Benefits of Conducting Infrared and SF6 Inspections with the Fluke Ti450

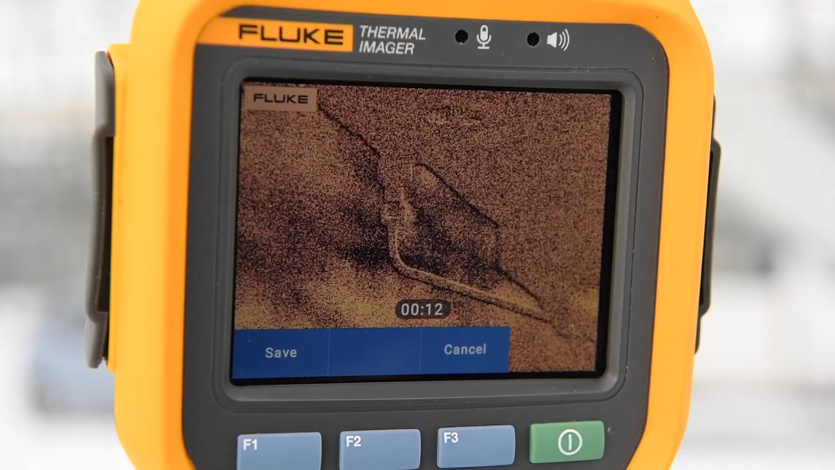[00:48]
a matter of minutes we had the camera on and it's like okay there there's the